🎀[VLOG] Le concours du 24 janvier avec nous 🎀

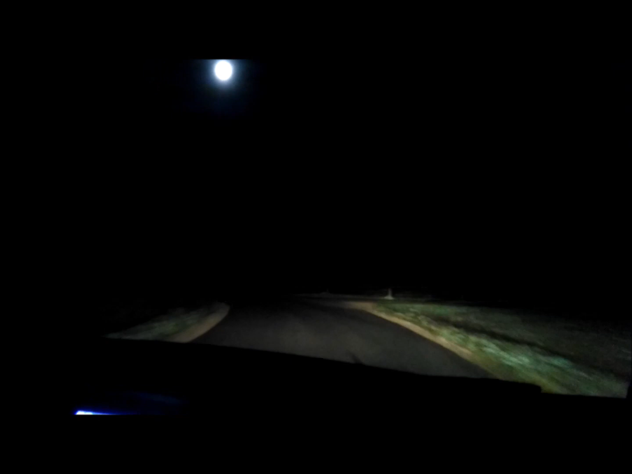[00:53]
Alors on voit même pas 3 mètres devant soi quoi. Ah, il y a des gens dans la... Là, on arrive, on court. Je vous descends en bas. Mais du coup, il est où le camion? Sur le parking, non? Je vous descends en bas. Ah, il est là. Qu'est-ce que je fais?